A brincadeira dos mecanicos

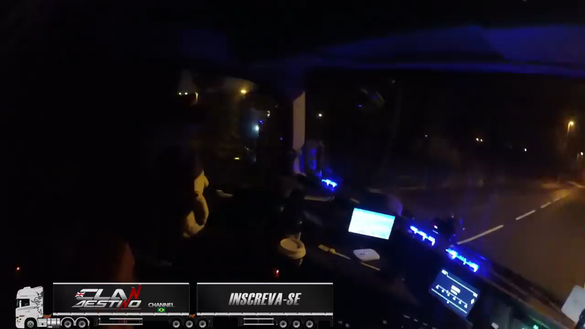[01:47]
Aí tinha um ciclista ali, não deu pra ver direito ele.